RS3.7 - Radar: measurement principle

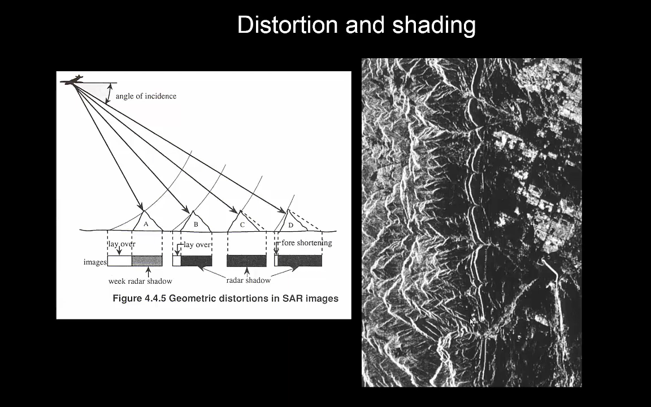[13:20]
deformation in the imagery which makes it quite a challenge uh depending on the landscape you're looking at of course but can make it quite a challenge to analyze the imagery okay well that was the um first video on on radar uh and then in the next video i'm going to look at some of the applications